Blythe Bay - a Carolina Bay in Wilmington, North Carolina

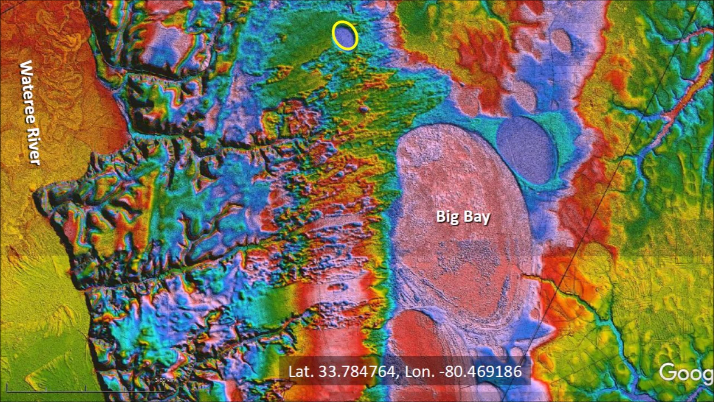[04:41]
Next, an impact in the river produces a splash that carries some sediment that gets deposited as a sand sheet on the first basin. And finally, a small projectile with a long loft time makes an impact on the sand sheet. Kelly Bay in South Carolina was also reviewed in a previous video. The sequence of events that produced this geological formation has the same pattern as Big Bay. An impact adjacent to the Little Pee Dee River created the Kelly Impact Basin. Next,
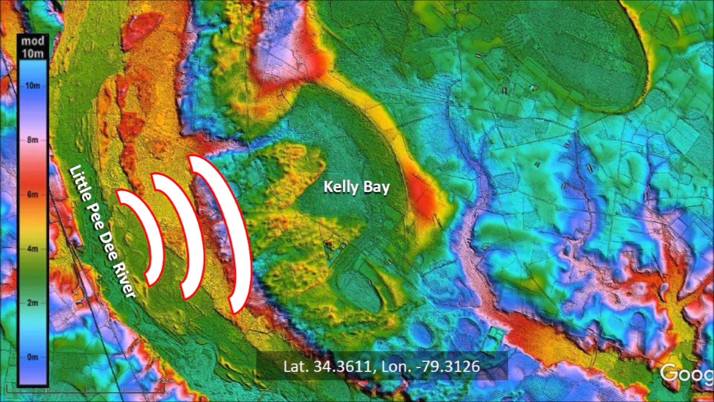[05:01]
one or more impacts on the Little Pee Dee River made splashes that carried sediment on top of Kelly Bay. As in the case of Big Bay, a small ice projectile with a higher trajectory and a longer loft time impacted the splash chevrons on Kelly Bay,
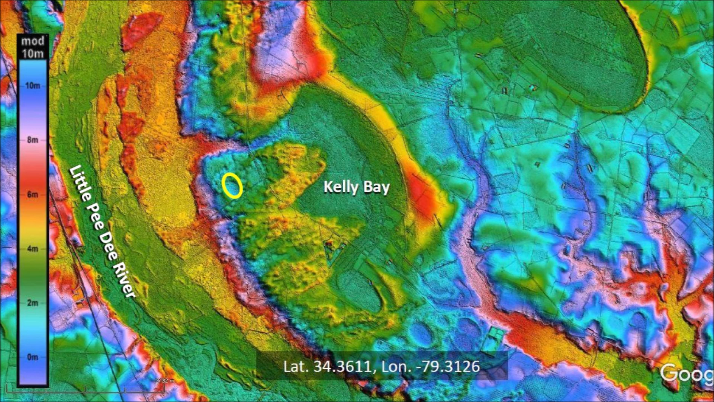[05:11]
providing evidence of the sequence in which the features of this terrain were formed. We now come back to Blythe Bay to apply the geological law of superposition and demonstrate a sequence where Blythe Bay was created first,
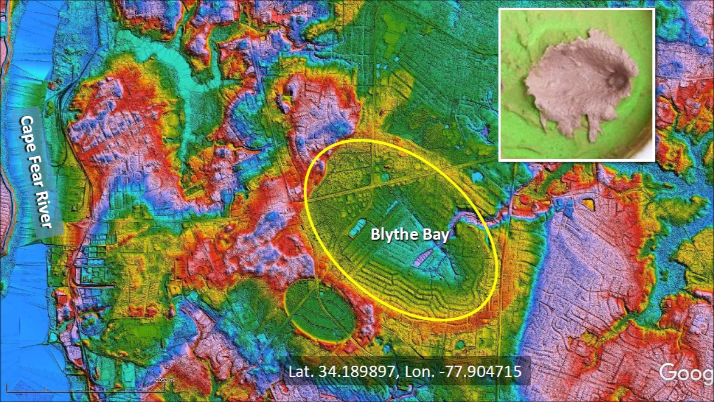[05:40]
this indicates that Blythe Bay originated as an inclined conical cavity like a penetration funnel. An impact on the Cape Fear River then splashed some sediment on the west part of Blythe Bay. Unfortunately, impacts in rivers are eroded very quickly.
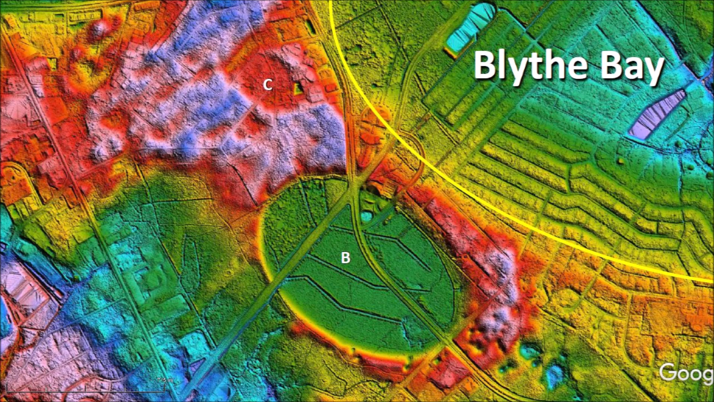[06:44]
A sand sheet created by the wind would not have respected the boundaries of these two basins. Basins B and C have the elliptical geometry of Carolina Bays and the same axial orientation as Blythe Bay.
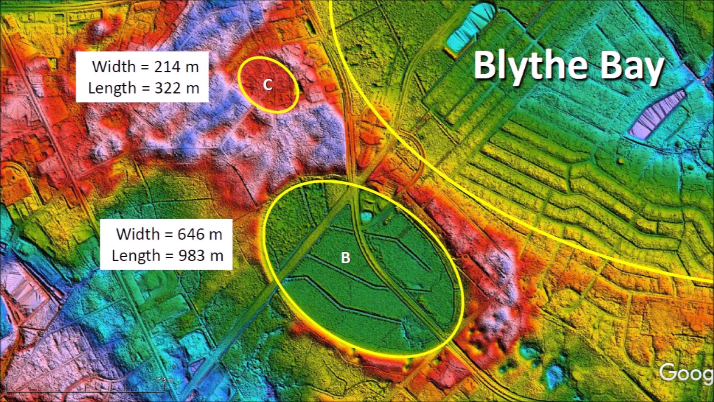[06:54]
This basin looks small in comparison to Blythe Bay, but even the small one is bigger than the Rose Bowl football stadium in Pasadena, California. Blythe Bay has the encroachment of sand sheets found in many Carolina Bays that are adjacent to rivers.
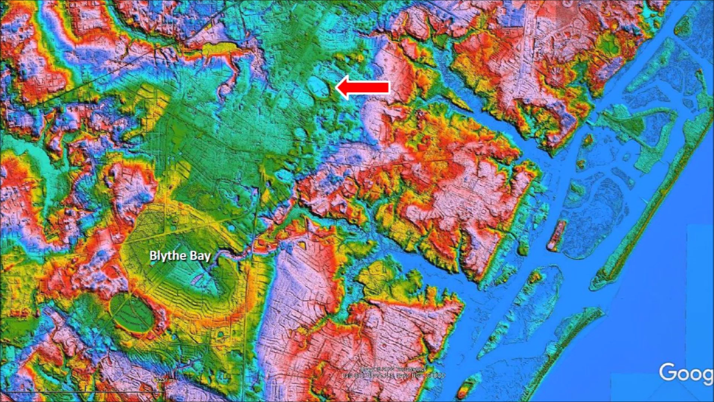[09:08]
I noticed a well-preserved impact basin 4.6 kilometers northeast of Blythe Bay.
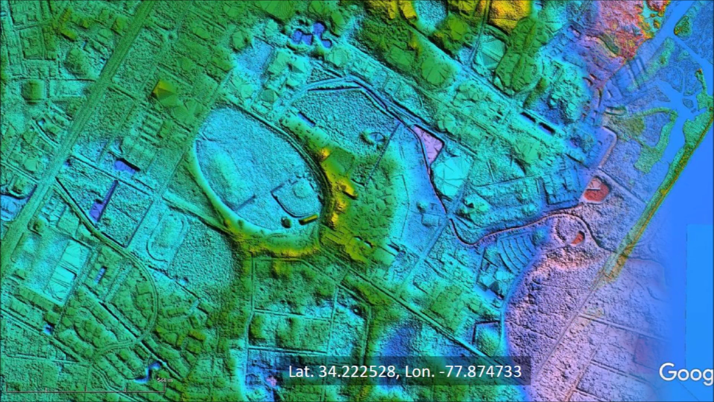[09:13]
This Carolina Bay has a length of 530 meters, and the LiDAR image revealed that the bay has a baseball field. The satellite image shows that this Carolina Bay is in the middle of the campus of the University of North Carolina at Wilmington and contains several athletic fields.